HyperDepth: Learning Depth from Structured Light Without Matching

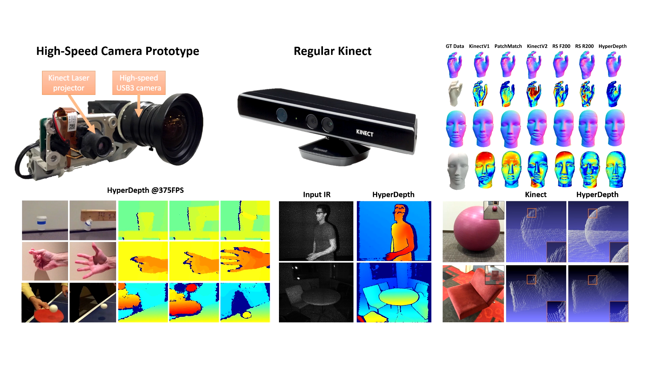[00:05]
We present HyperDepth, a new algorithm for structured light depth cameras that
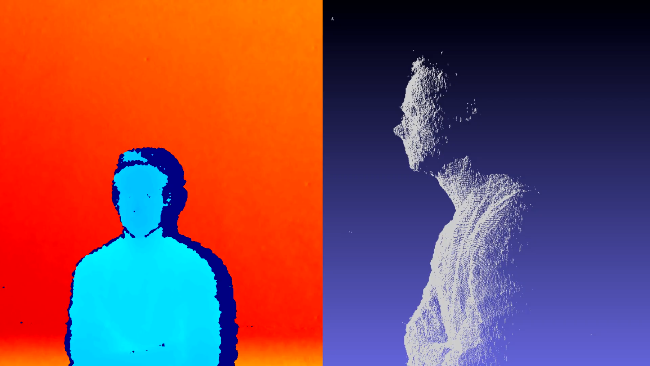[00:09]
surpasses the speed and quality of existing algorithms.
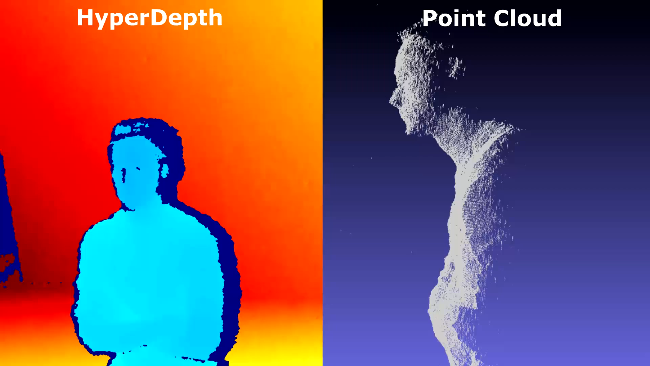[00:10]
Here is an example of the raw unfiltered depth maps that our algorithm can produce.
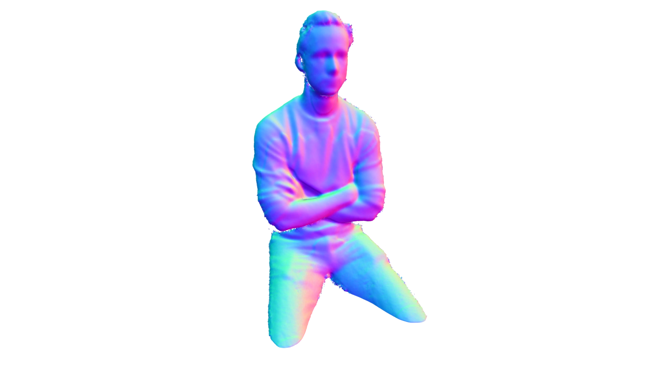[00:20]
And here is an example of an accumulated 3D model based on fusing multiple of these depth maps. Our approach reframes what is typically a
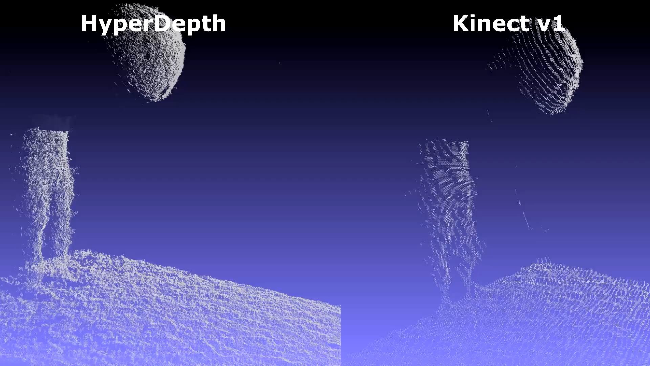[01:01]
Here we compare to the Connect V1 structured light system and we show improved quantization effects
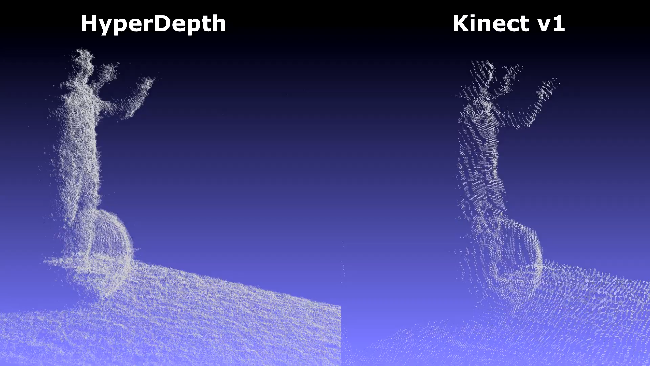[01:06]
as we can regress higher fidelity depth estimates. Here even a smooth depth map from Connect cannot produce similar results as our system.
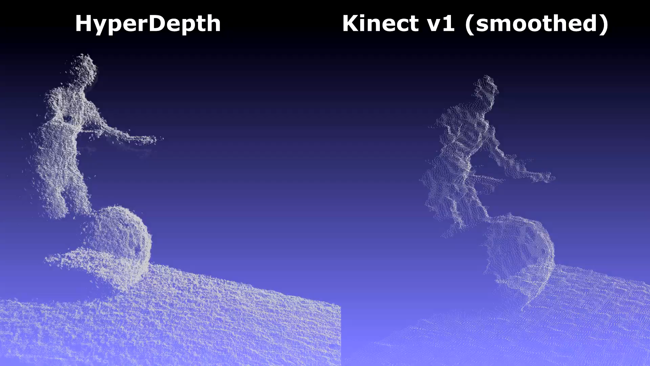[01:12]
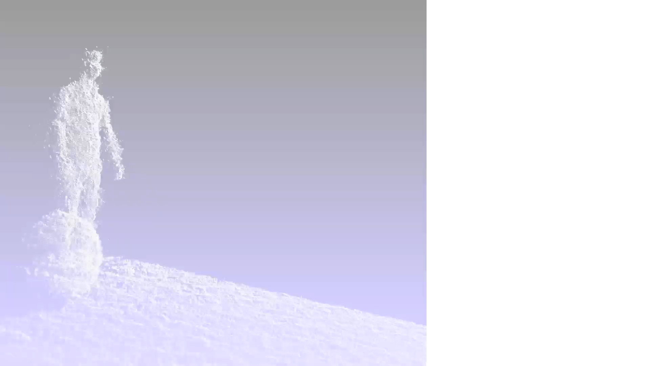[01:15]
Another example is shown here.
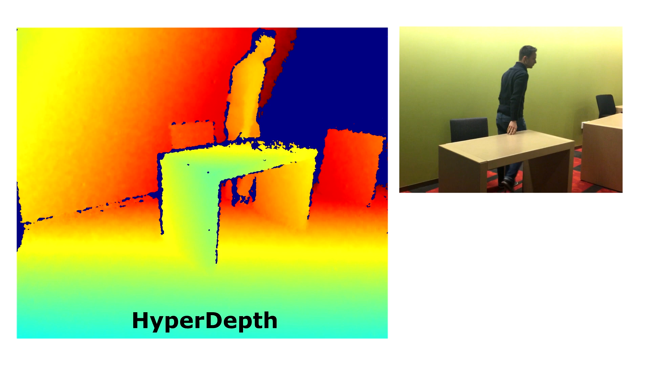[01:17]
Notice the range at which our camera can operate in.
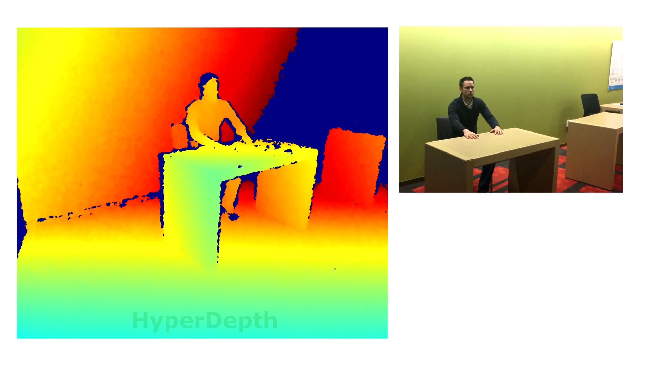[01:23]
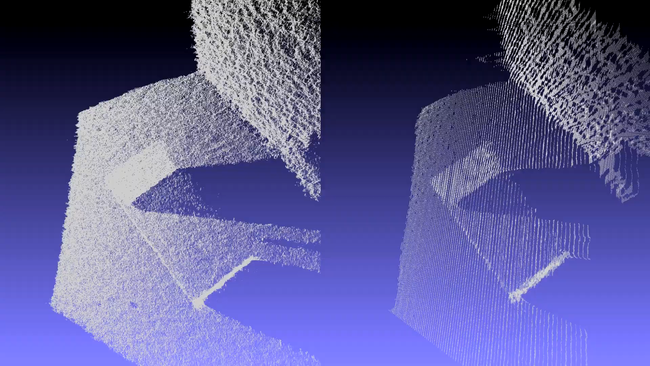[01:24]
Again,
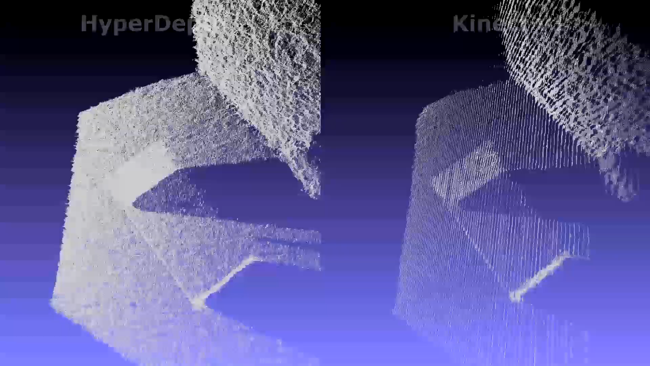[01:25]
a comparison with the Connect V1 shows heavy quantization effects in the V1 Connect camera.
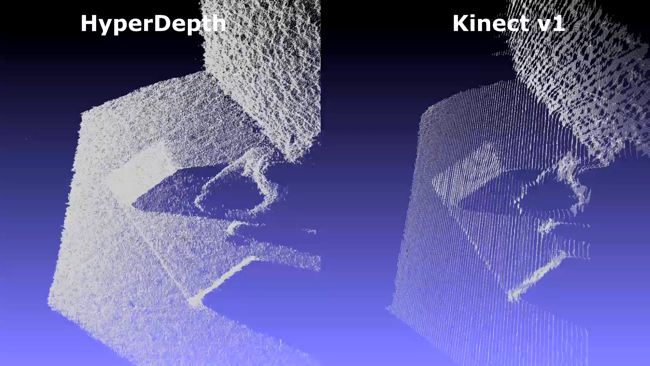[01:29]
Because we can regress a smoother depth, our algorithm produces much higher quality results.
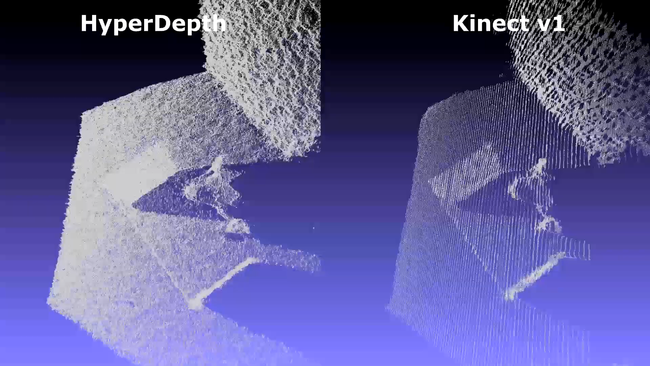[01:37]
To further test the quality of our algorithm,
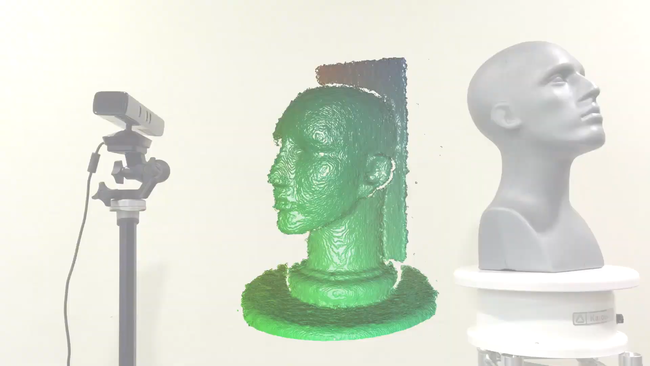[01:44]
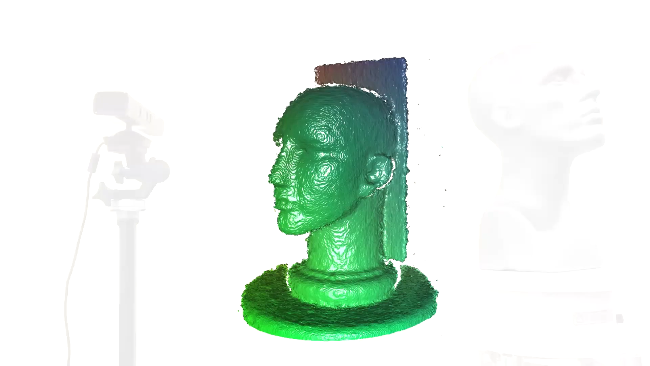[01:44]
we ran an experiment where we scanned a series of objects using a number of state-of-the-art depth camera technologies.
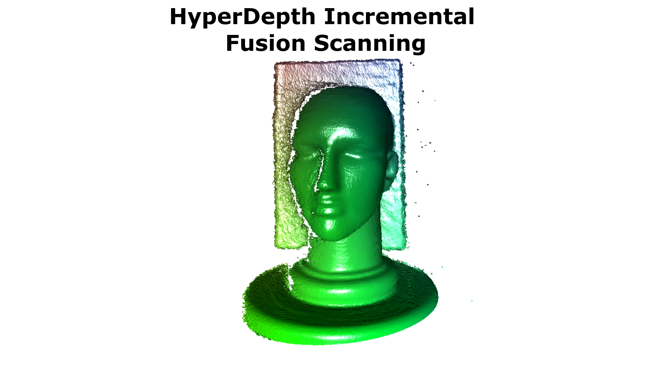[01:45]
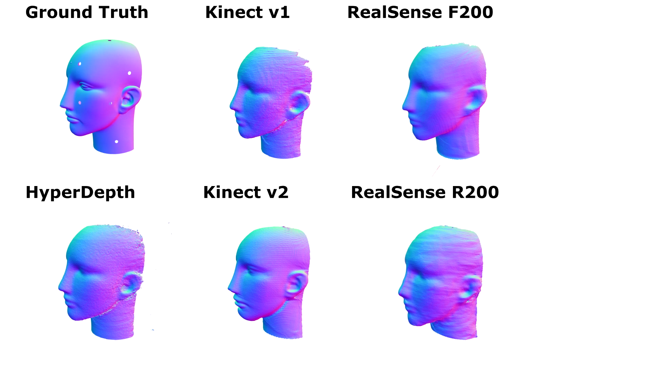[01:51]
We used Connect Fusion to fuse these depth maps over time into a single fused model.
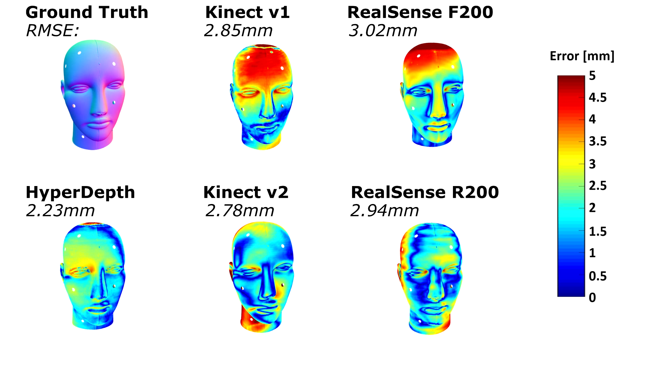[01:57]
Here we see results from our system compared to cameras from both Microsoft and Intel. Note in all of these examples, HyperDepth shows improved reconstruction quality based on the final RMS error of each of the 3D models.
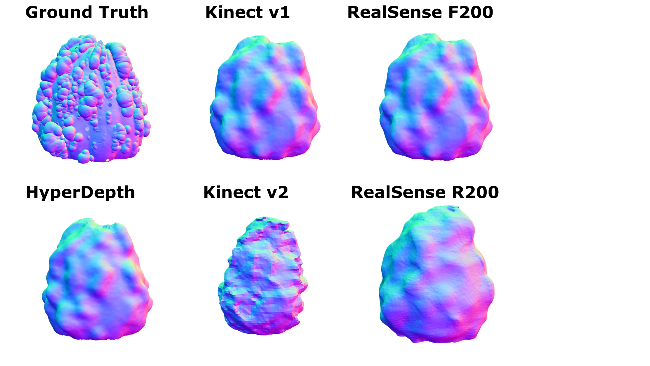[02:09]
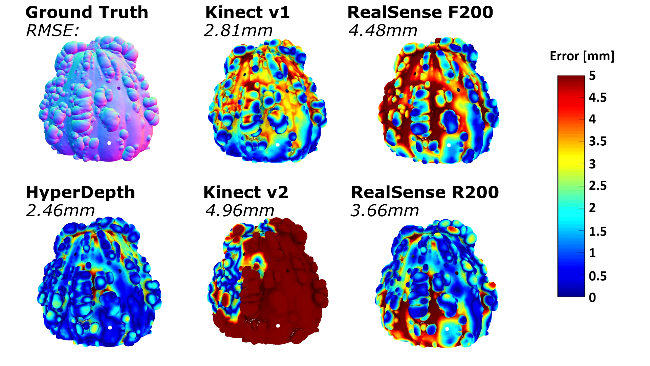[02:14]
This improved reconstruction error is due to HyperDepth's ability to regress very accurate depth estimates without quantization
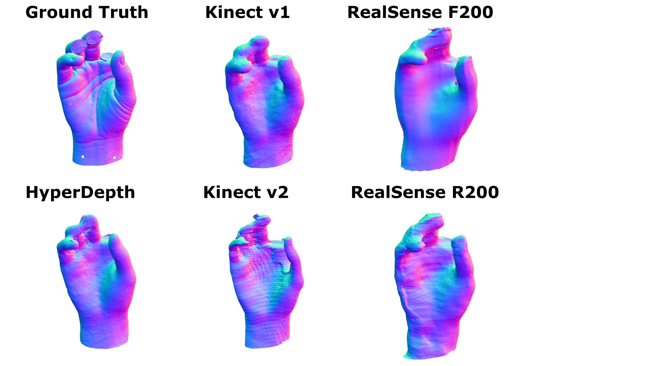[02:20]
effects that we see in stereo methods or multipath effects that we see in time-of-flight cameras.